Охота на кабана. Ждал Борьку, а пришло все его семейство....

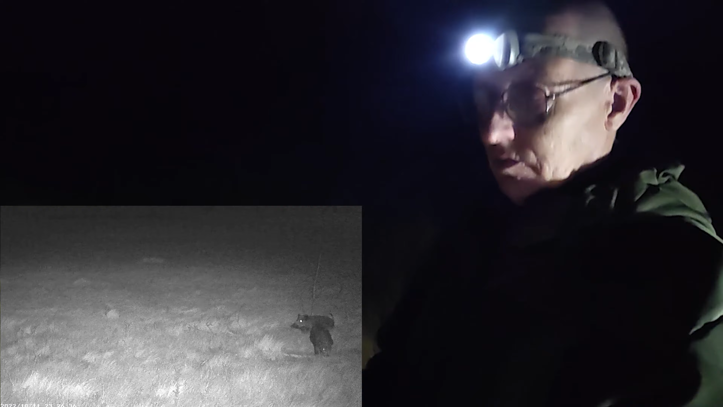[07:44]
два мелкана а были побольше были чуть поле возраста было стопуду но но но но потом подбегают еще два тех давай отгонять эти делают круг короче я все за снимаю уже начал камерой шевелить потому что они все в кадр не попадают ага ну и слышу что-то аж земля вот так бум-бум-бум такая корова выползает стала подо мной
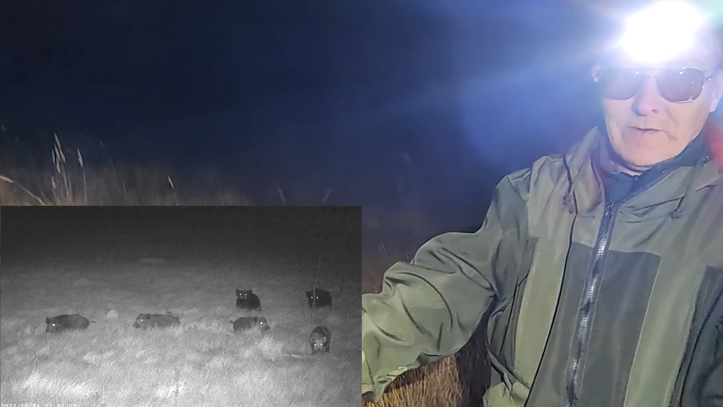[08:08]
практически и ты ее тоже заснял видел я пришлось камеру наклонять короче ну не знаешь попала не попала она только встала
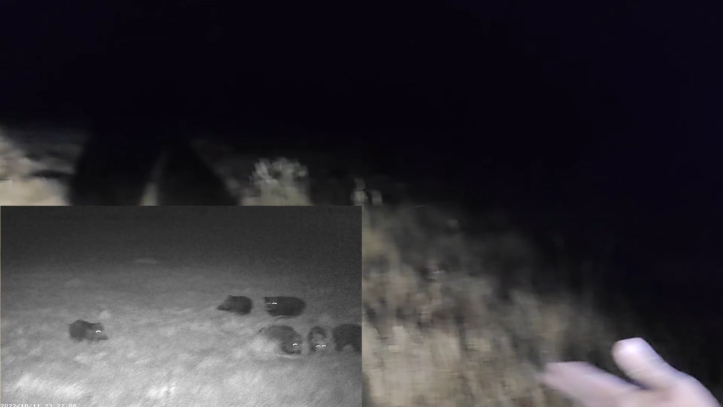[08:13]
хоботом поводила давай рычать эти все сорвались один туда побежал а эти все сюда короче пойдем посмотрим если они поели что они там успели поесть да ничего практически там съемок минута двадцать получилось